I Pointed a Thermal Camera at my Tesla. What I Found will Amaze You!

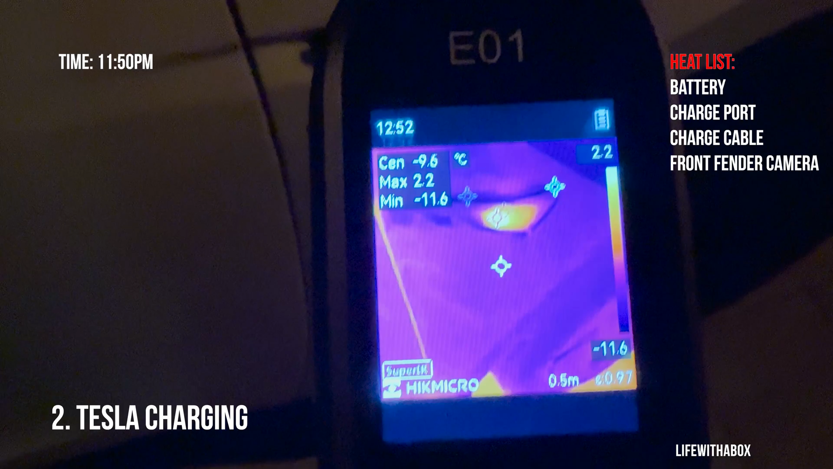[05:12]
See the heat Right there Yup That's pretty cool Not sure why that's doing that The other cameras And the front Uh No heat coming out Let's see the Camera in the back Here The rear camera
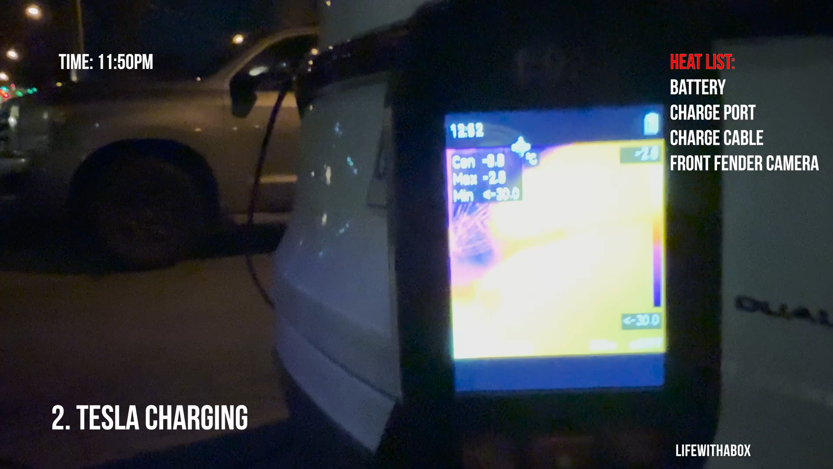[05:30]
On screen: min -30.0°C, scale bottom -30.0°C
Yeah the rear camera Has a bit of heat As well
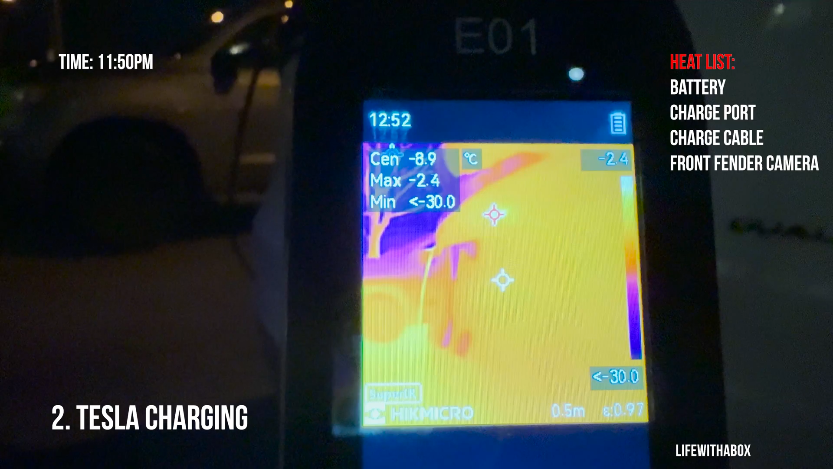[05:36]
On screen: max -2.4°C
You see that The back camera Is emitting Is emitting heat Sorry it's Really cold But if we step back here You can see The whole bottom Of the Tesla
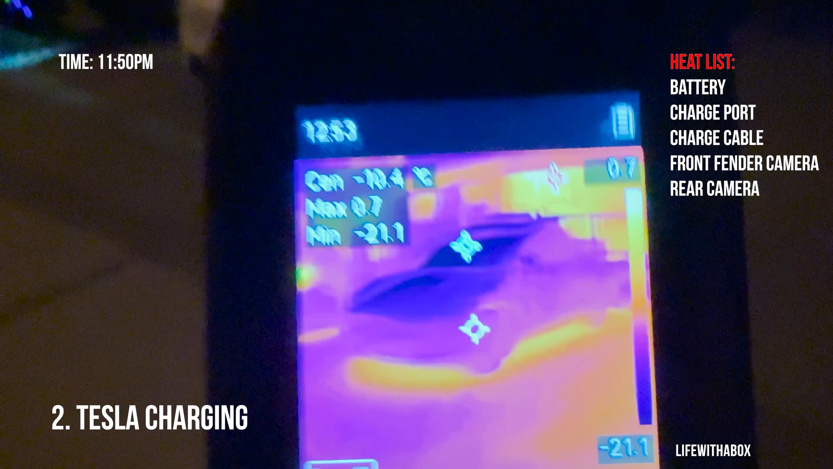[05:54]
Has Started to glow Even more In the bottom Let's see where we're at now With the battery
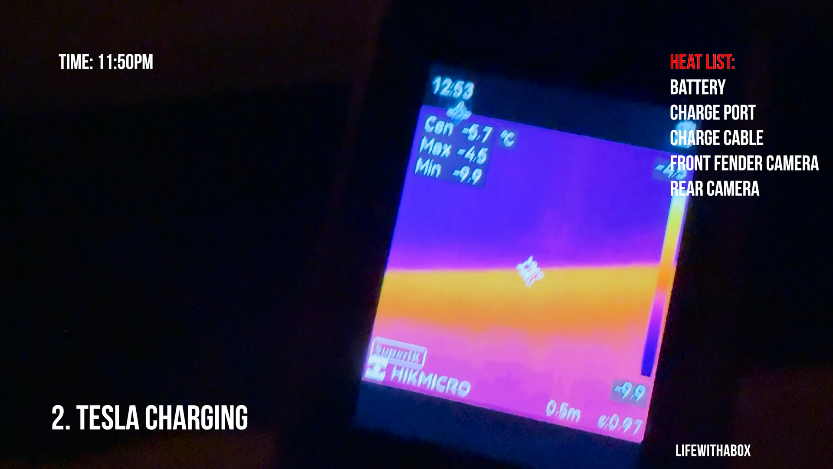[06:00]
So we're now at Minus 3 2.8
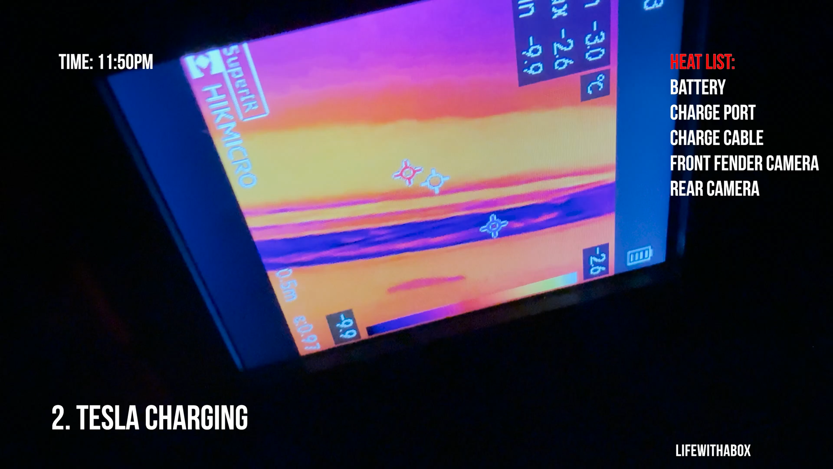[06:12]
So the battery has Heated up 2 degrees Yeah the charge port here Is a little bit red But we're still Maintaining
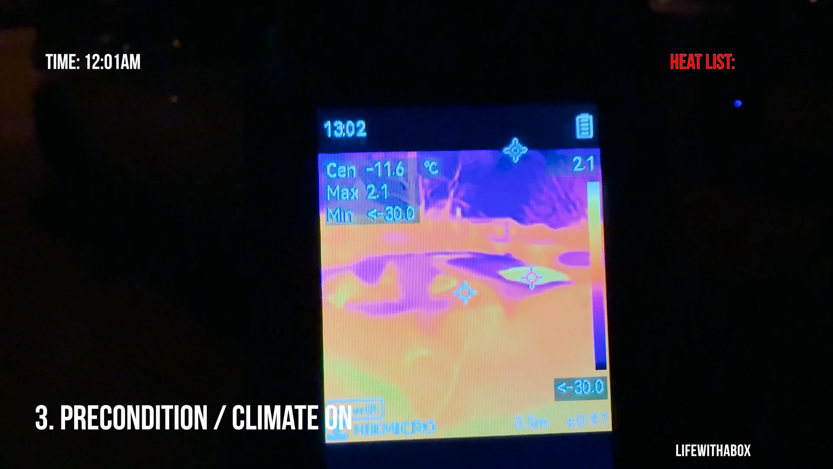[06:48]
On screen: max 2.1°C, scale top 2.1°C
The Tesla Has Been Preconditioning About Ten minutes
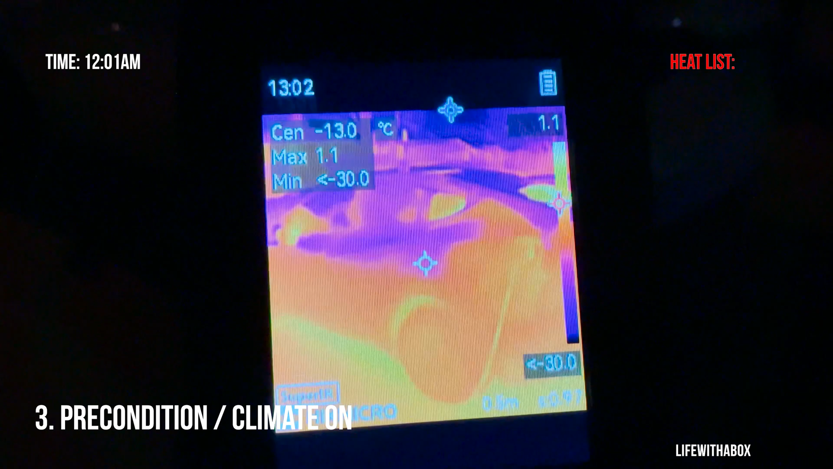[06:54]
On screen: max 1.1°C
About to reach It's Set temperature So now If we take a look At The Tesla Now
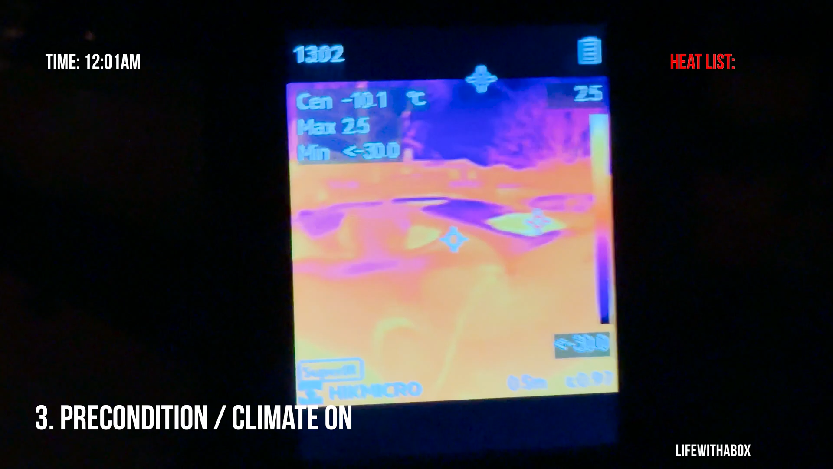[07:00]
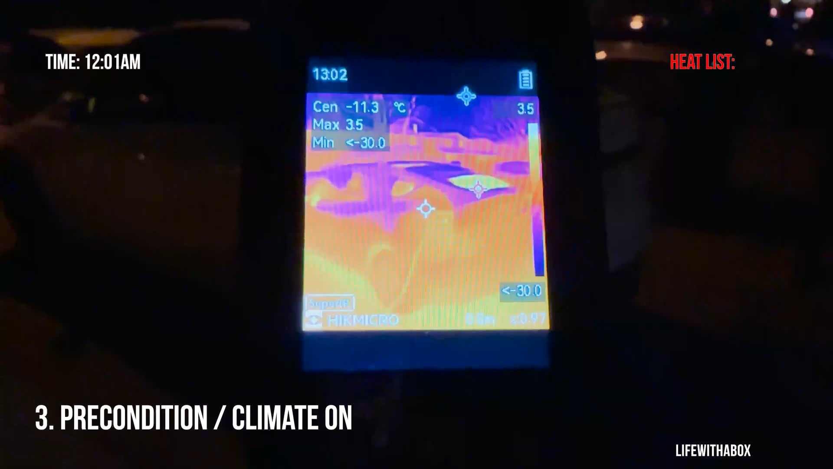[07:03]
we can see that the rear glass
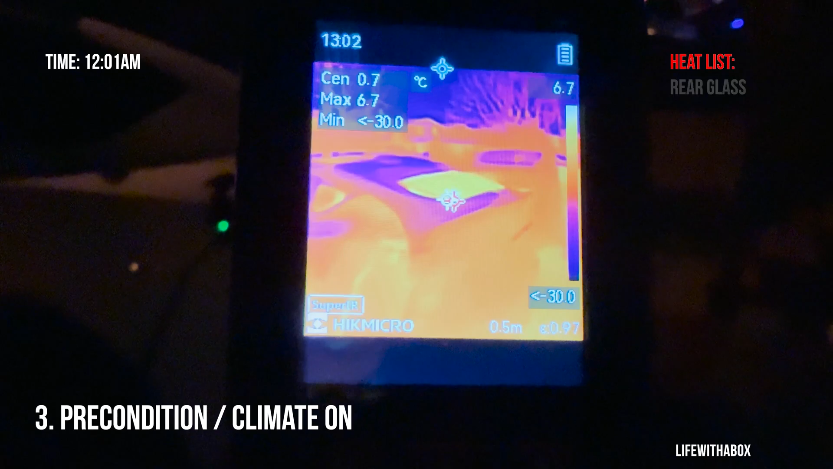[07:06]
On screen: max 6.7°C
is completely heated up
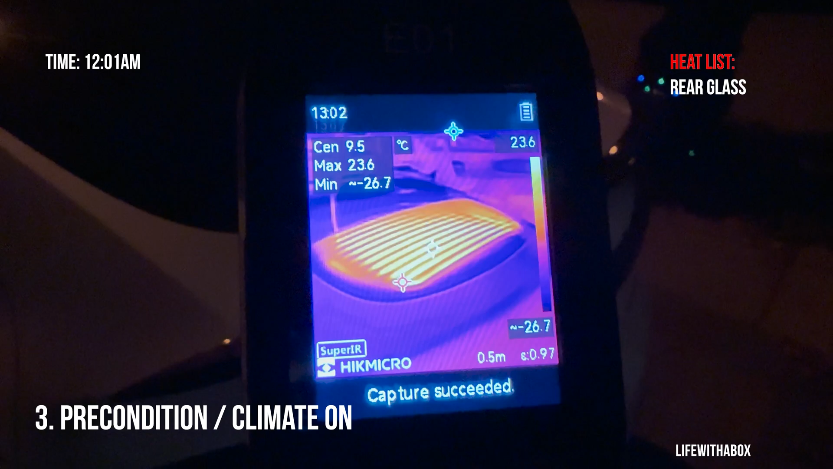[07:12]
On screen: spot 9.5°C, scale top 23.6°C
okay anything else heated camera again the back camera
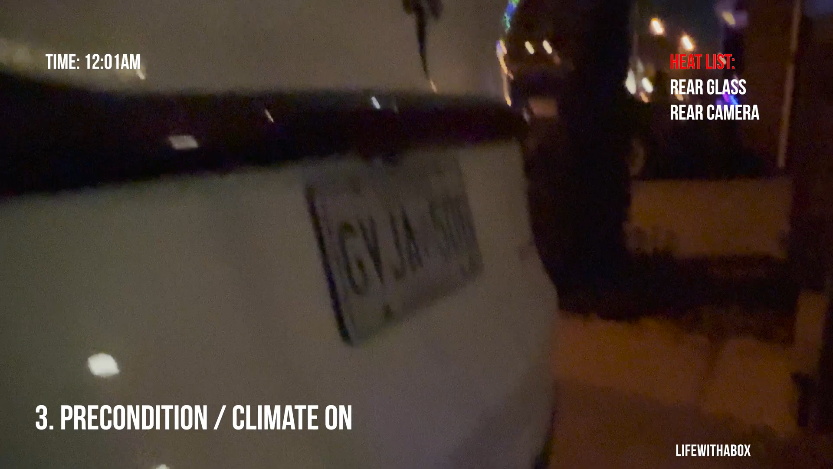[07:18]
is still very hot now if we go to
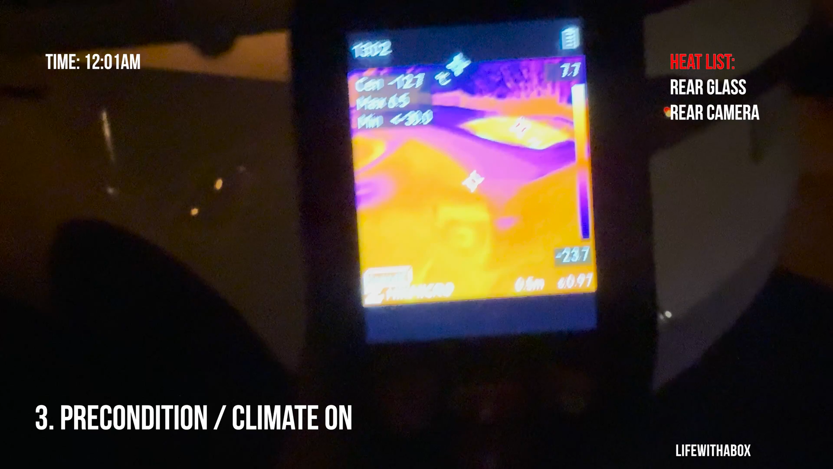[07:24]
the charge port it's gone up again it's gone up a bit
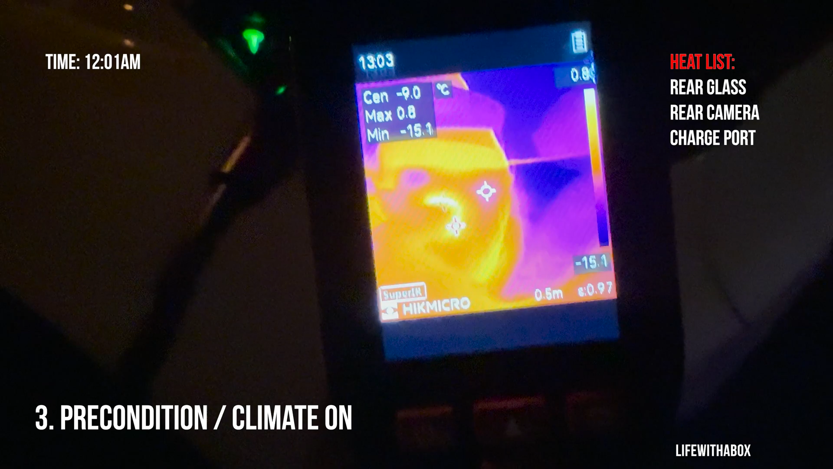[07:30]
On screen: spot -9.0°C, max 0.8°C, min -15.1°C
more okay let's keep going now the back
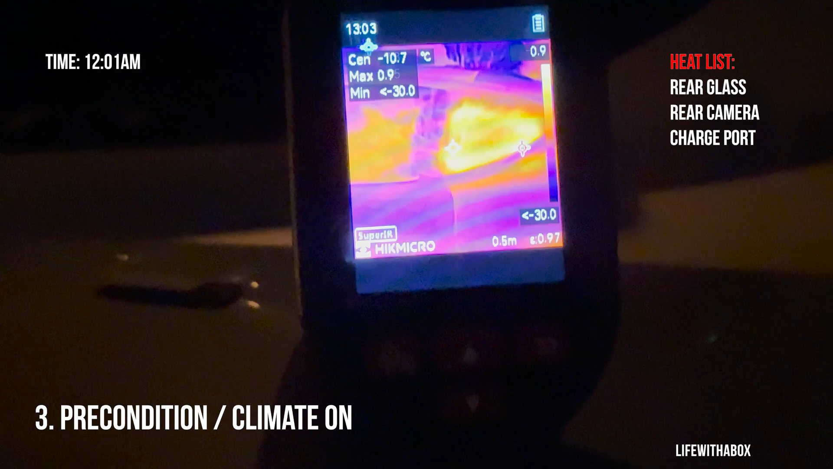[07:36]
glass actually the quarter pretty hot here okay and that pretty shit pretty much speak for the
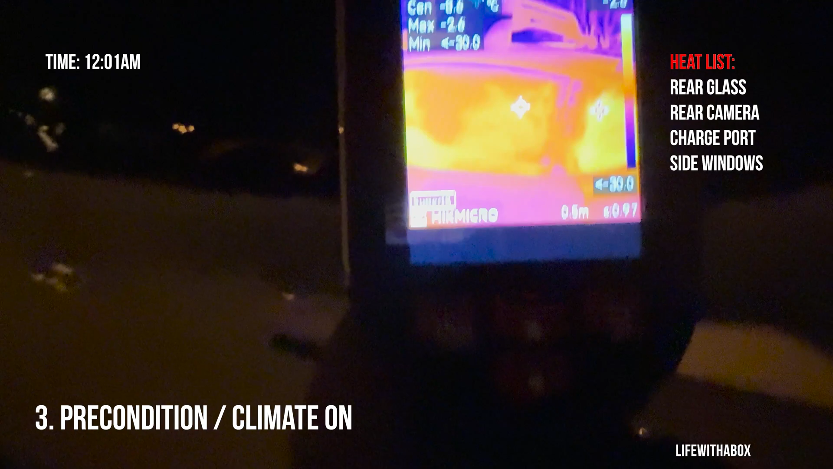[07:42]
whole interior glass surprisingly this
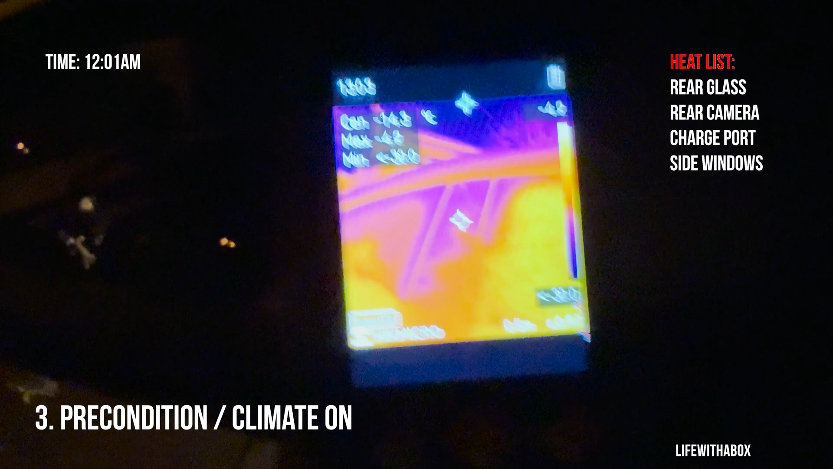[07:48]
camera on the cooler is not really heating up I
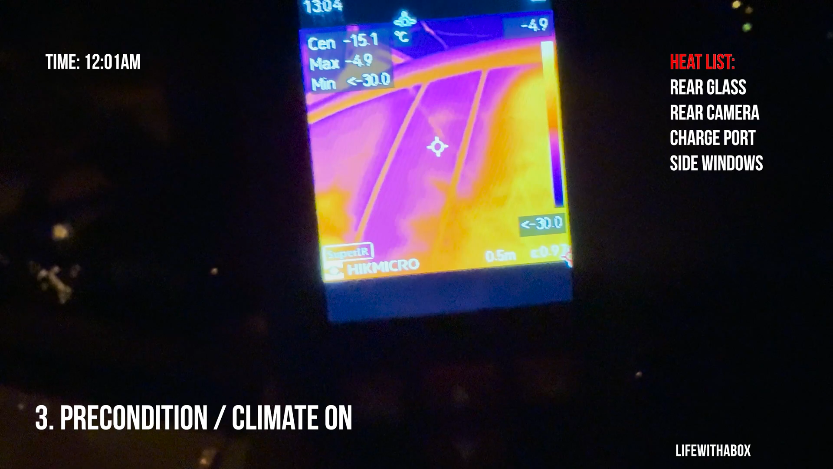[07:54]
On screen: spot -15.1°C, max -4.9°C
thought there was a that there was a heating element there okay let's keep going